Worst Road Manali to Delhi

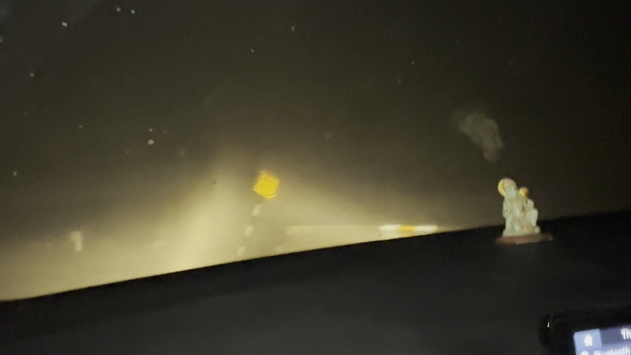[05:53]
जोड़ा भी फिलाल हाल फिलाल में जिस रिसाब ही कंडिशन है तो कुछ इसी तरीकों की रोज से आपको जाना पड़े गाए पुरा कुरा साया हुआ है सामने की विजिबिटी
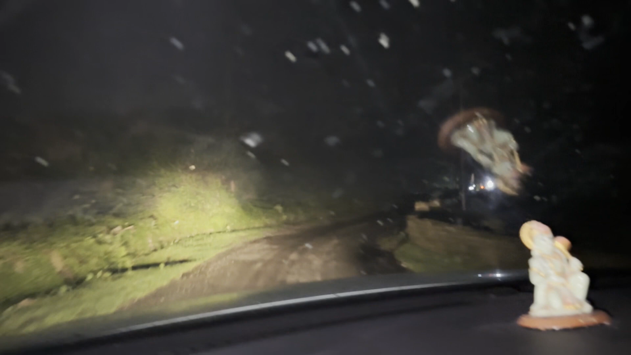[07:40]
बहुत दिक्कत है यहां पर सामने से कोई गाड़ी आ जाती है तो इस रोड़ों पर साइड देना पास देना और टेक करना दोनों मुश्किल जा था बहुत बहुत समधदार है तो जैसे एक्सी वाले � दोर पर रोक के रखे हैं कुछ लोग बत्तमीज टाइप के भी होते हैं लागे खुसा देते हैं
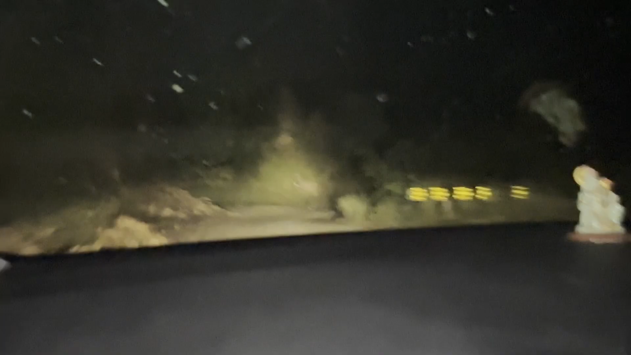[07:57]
तो गाइस हम लोग अभी अभी आनी करके गाउं
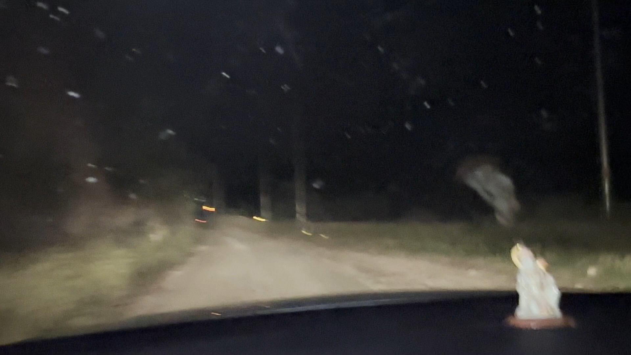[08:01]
है उससे क्रॉस किये एक रास्ता से हम लोग आनी तक आए मतलब बहुत ही खराब रास्ता था आनी तक का तो
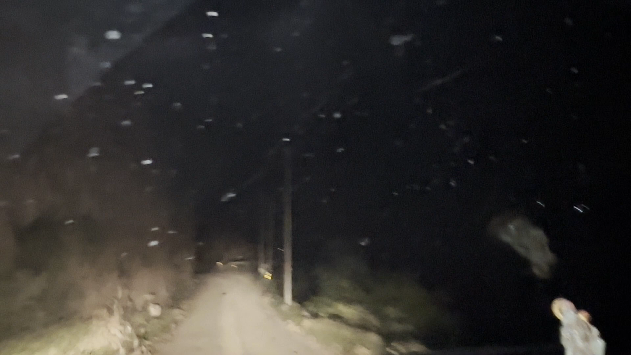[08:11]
मतलब कुछ जा� तक के लिए कनेक्शन मतलब वहां देगा तो रोड मतलब ठीक रहेंगी बिसिकली यहां से 20 किलो मेटर से हम लोग फिर हो जाएंगे मतलब वहां से राइट जाएंगे और आज हमारा प्लान तो है कि दिल्ली ही हम
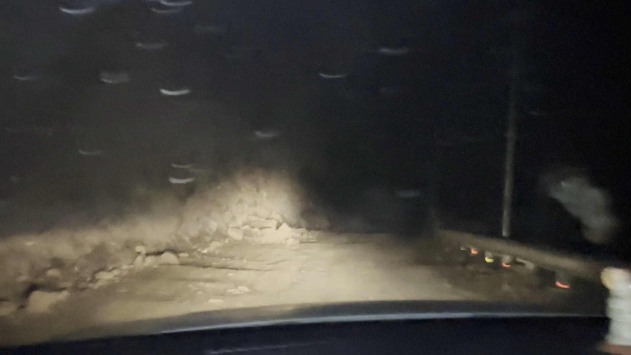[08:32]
लोग रूके डारेक्टली बज रहे हैं अभी 10 रात के 10 ब� कवर कर जाएंगे रोड बहुत रिस्की दागाइस और मतलब की मेन वाला हाइवे बंद तीन दिन के लिए क्लोजर के चलते हैं को याला वस्ता सेलेक्ट करना पड़ा जो की काफी टेंशन वाला है और दो तीन जगहां को क्लोजर मिल चुगा
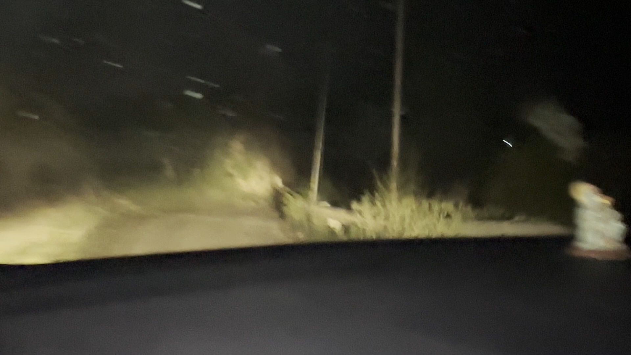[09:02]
कई जगा रोड गिर गया कई � गई जगहां पटर की तर दो तो अब गूमा की दर शुटर जो मानाली का हाल है मतलब बोग बुरा है
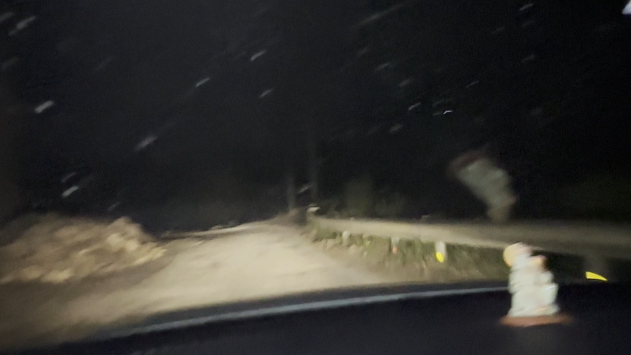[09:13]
मतलब बाकि हमने सब जगहां कवर किया तो तो मनाली का कुछ जादा पूर है गाईस तो अब अब अब आगे
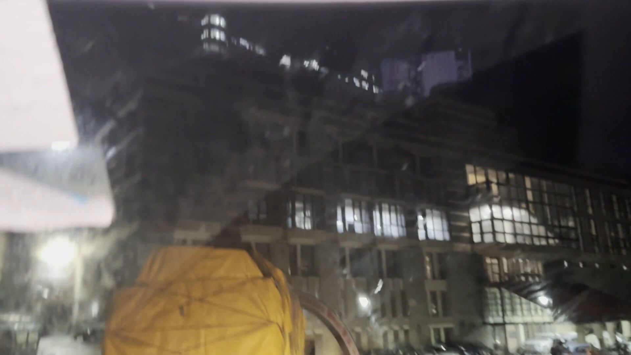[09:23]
आगे है
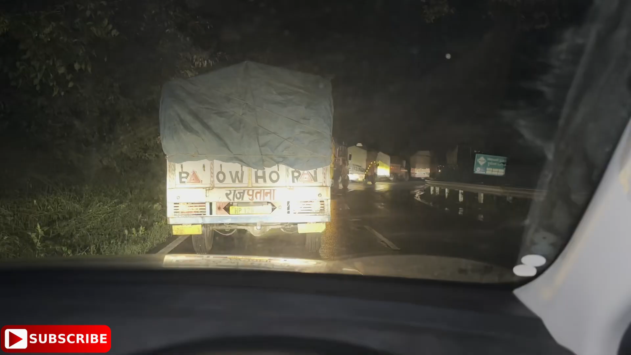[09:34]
तो गाइज रात के बज़ गया है दो बज़ के दस मिनट और हम लोग शिमला से निकल चुके हैं एक छोटा सा जाम लग गया पता नहीं क्यों कुछ कार वाले निकाल रहे हो सकता है कुछ के रांड लाइड एक्सबंद प्रवाइड प्रव मत्र कुछ नहीं सो जा है है